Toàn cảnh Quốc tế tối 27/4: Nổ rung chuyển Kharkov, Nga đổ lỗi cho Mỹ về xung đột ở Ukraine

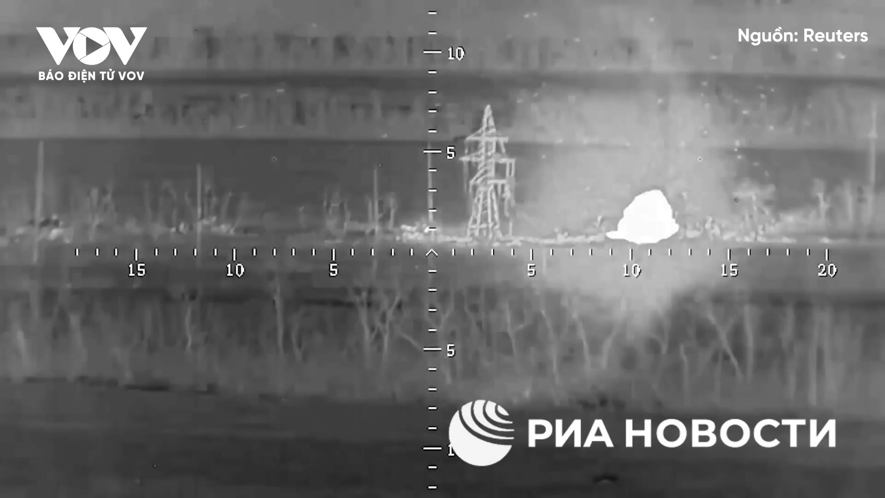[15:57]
tiêu bằng UAV Lancet rẻ tiền và được sử dụng phổ biến.
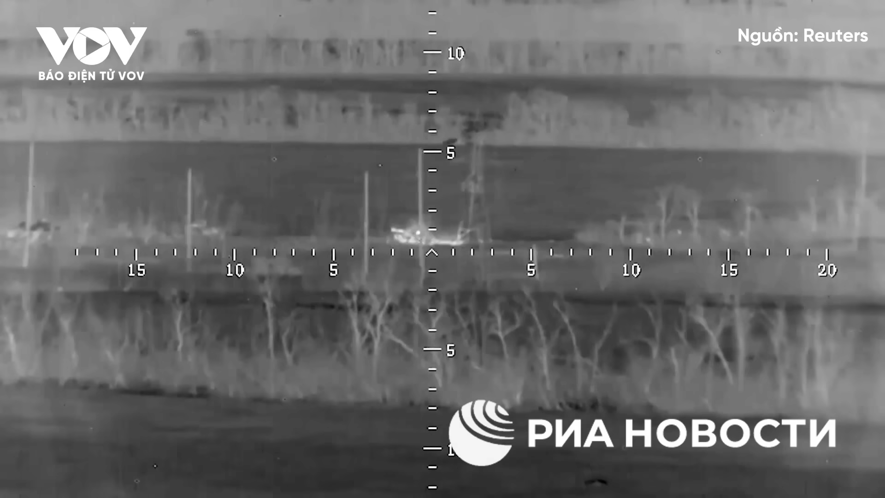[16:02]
Bộ Quốc phòng Nga dẫn lời chỉ huy một trung đội đặc nhiệm có biệt hiệu ILA cho biết